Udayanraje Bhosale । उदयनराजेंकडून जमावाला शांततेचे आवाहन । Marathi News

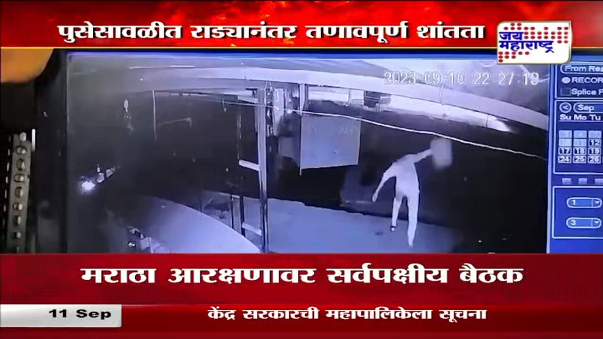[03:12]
याबाबत घडलेल्या घटनेचे सीसीटीव्ही फुटेज हे जय महाराष्ट्रच्या हाती लागलेले आहे। पुसे सावळी येथील 2 गटातील राड्यानंतर काँग्रेसचे नेते रणजित सिंह देशमुख यांनी कराड
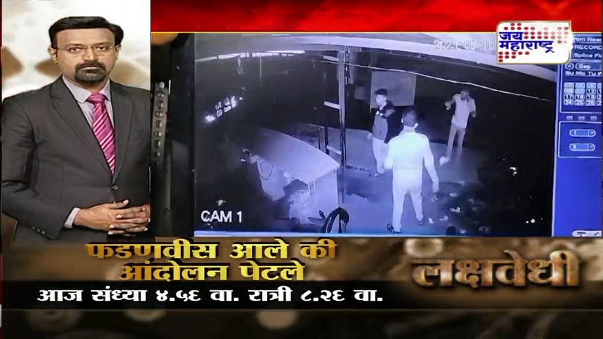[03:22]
इथल्या कृष्णा हॉस्पिटलमध्ये जखमींची विचारपूस केली आहे।
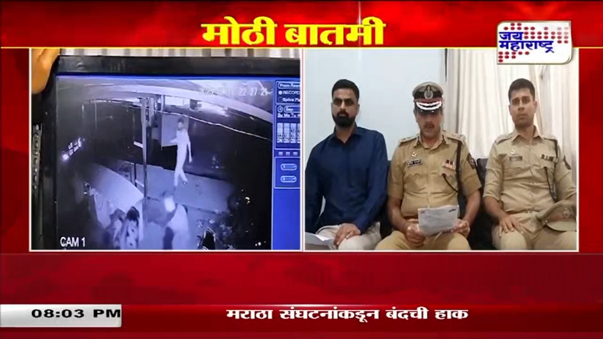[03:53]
साधारण रात्री 9:30 वाजता, 10 तारखेच्या रात्री 9:30 वाजता दुसऱ्या समूहाच्या साधारण 100 ते 150 युवकांनी एकत्र जमून अचानकपणे पुसे सावळी गावामध्ये दुचाकी चारचाकी वाहने काही प्रमाणात पेटून दिली आणि नंतर काही युवकांना मारहाण करण्यात आली।